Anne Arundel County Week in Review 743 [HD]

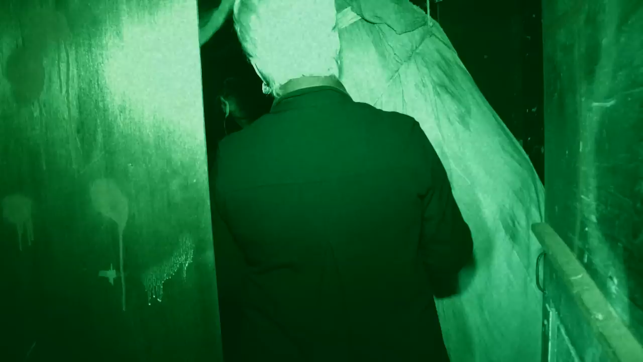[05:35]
You guys, do you live here?
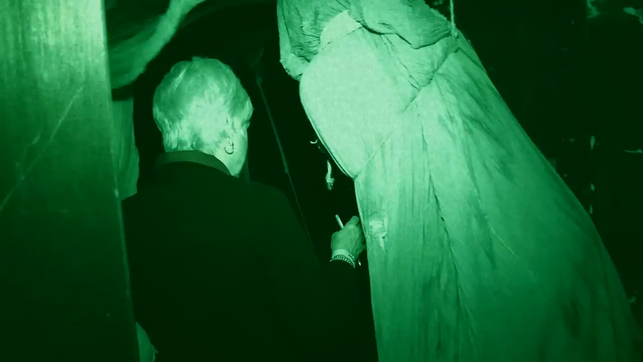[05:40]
You do? Very, very nice interior decorating.
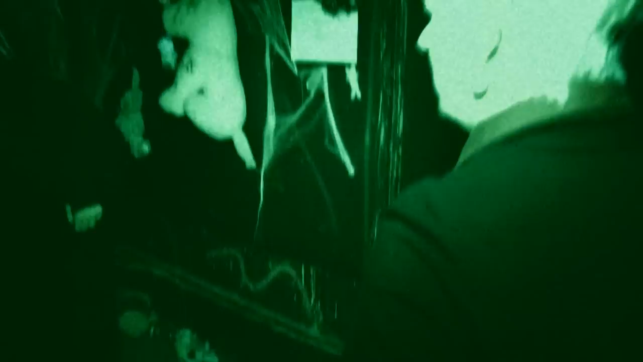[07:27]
Oh, is this the baby's room? Oh, where's the baby?
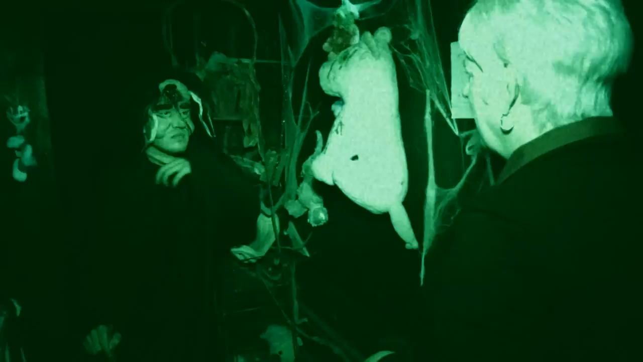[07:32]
Oh, the baby died. Oh, I'm sorry. I'm very sorry for your loss.
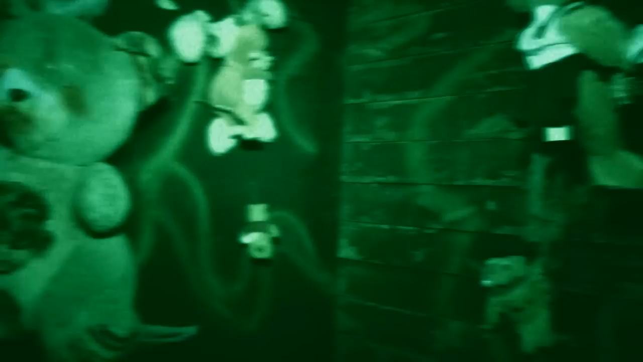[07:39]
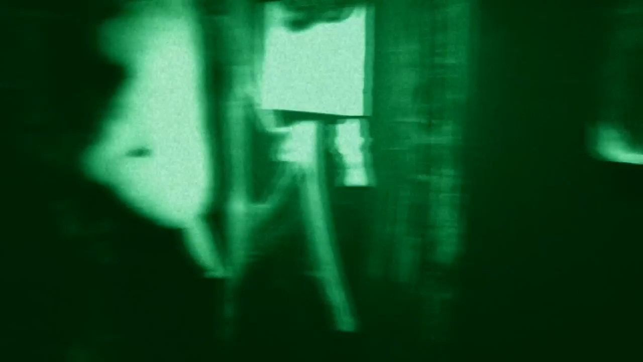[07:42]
Well, it's nice that you keep a room for remembering the baby by. Oh, you have a little electrical problem?
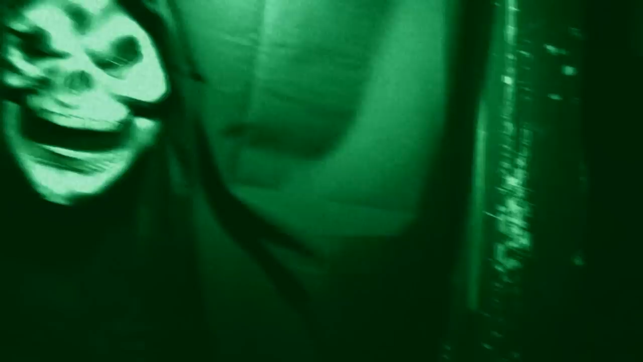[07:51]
A little one. You know, we work with B, G, and E to help people with their electricity problems.
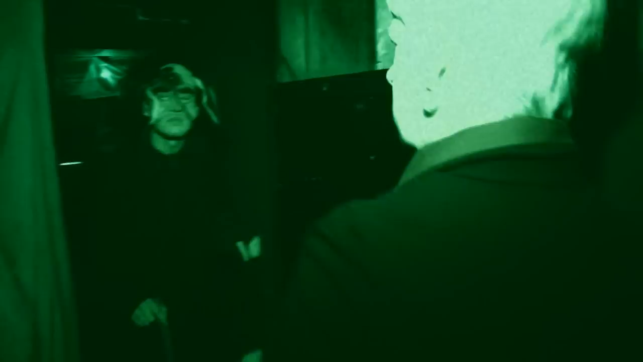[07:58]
Maybe you need a little energy assistance.
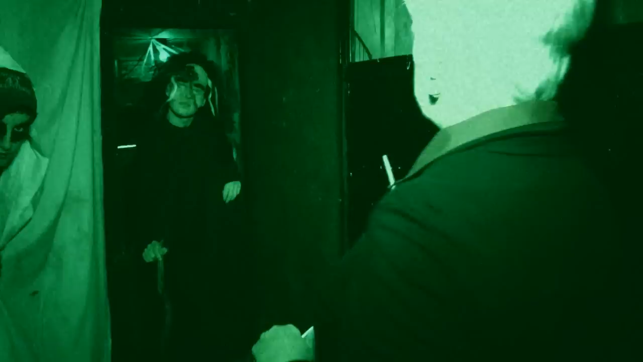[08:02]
Oh, okay. Hi. How are you doing? Wonderful. Great. Oh, you got a little bit of everything here.
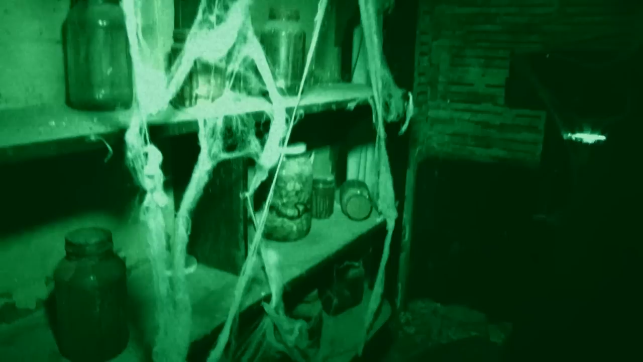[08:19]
Okay. Oh, my goodness.
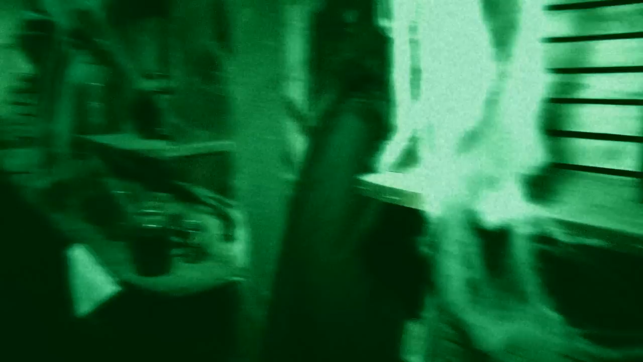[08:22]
What's happened in here? You know,
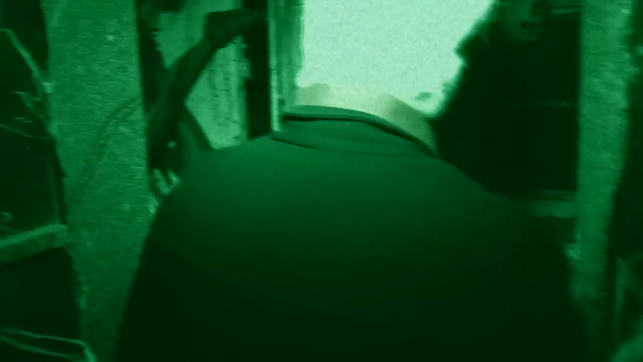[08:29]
looks like somebody's done a little artwork in here. Is this artwork?
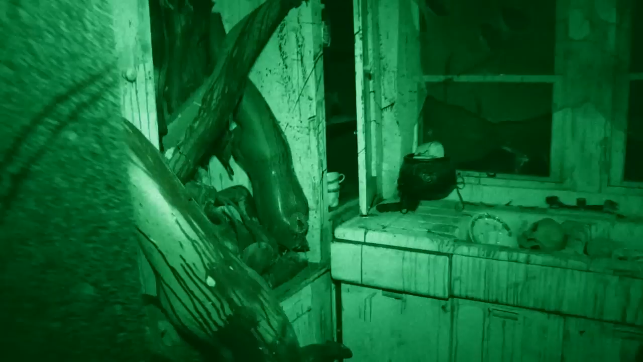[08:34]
It's really realistic. Fantastic.
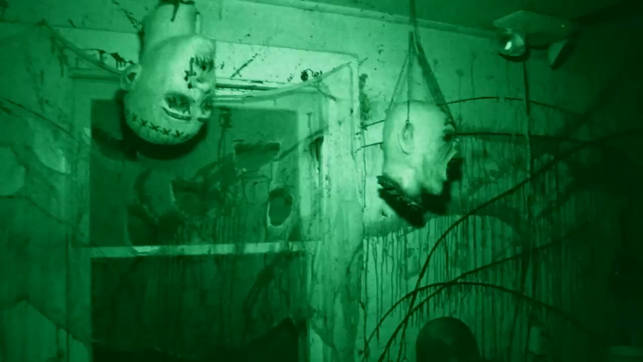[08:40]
And, uh, oh, my Lord, how are you? Oh, are you the, uh, you're cooking up a little meal today?
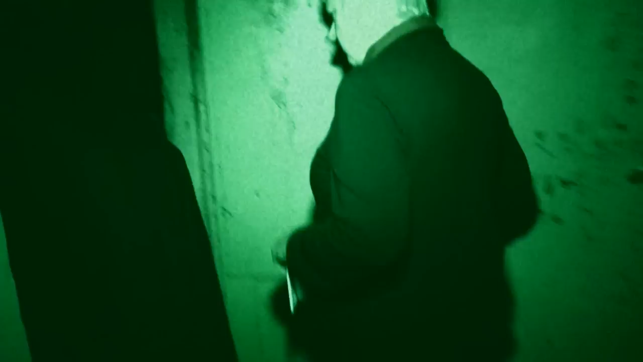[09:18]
Boy, you know, sounds like some big,
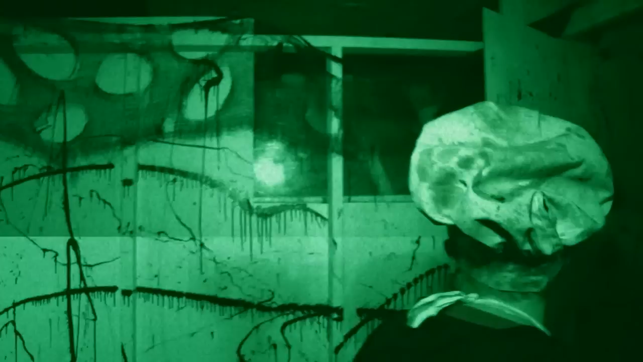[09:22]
big, oh, some, what is that?